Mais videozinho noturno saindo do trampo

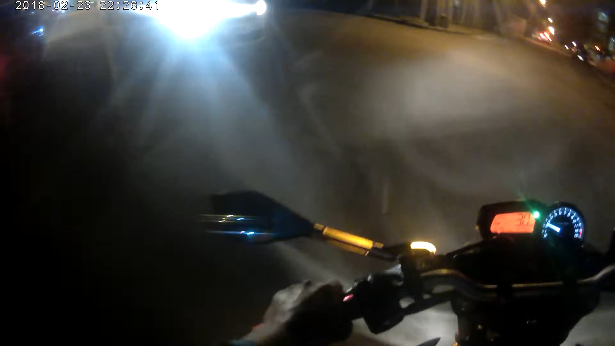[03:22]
Oh, o carro fácil não. Entrou no lugar errado. É nem um carro, é um motorista. O carro não tem nada a ver, né?
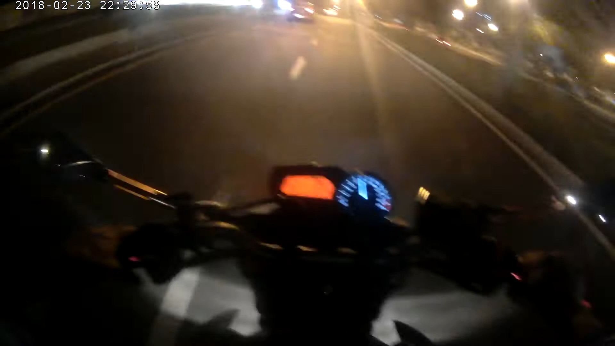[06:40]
Será que fecharam ali na frente de novo? Fechando isso aí, meu. O cara dá uma rodeia de filho da mãe.